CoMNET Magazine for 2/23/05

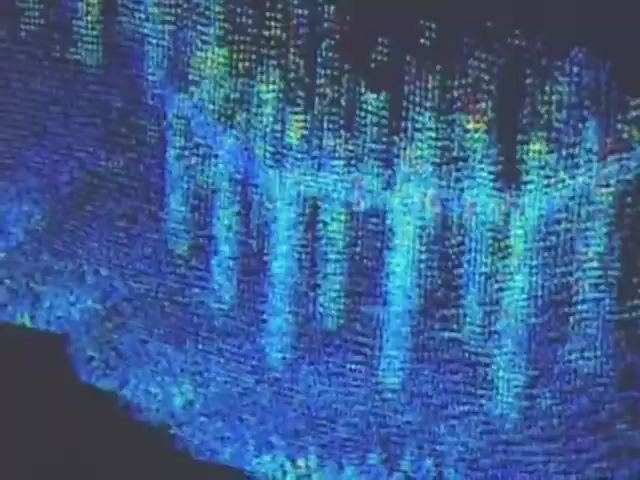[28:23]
The MIP consists of a suite of sonar detectors combined with a survey quality navigation system that allows the data to be geodetically referenced.
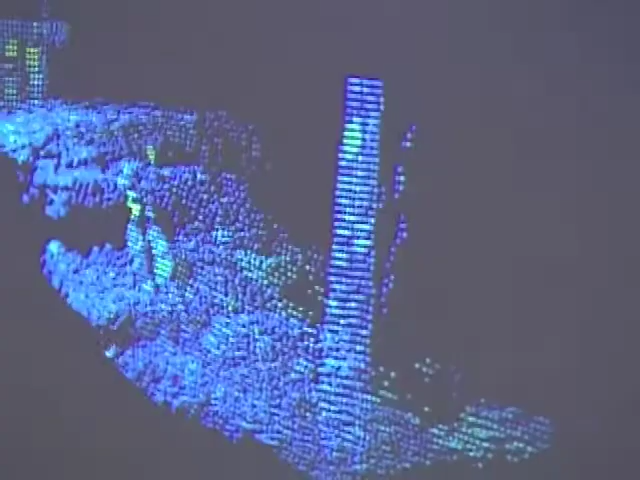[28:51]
These targets were further inspected by a fully automatic underwater robot called the Autonomous Underwater Vehicle, or AUV.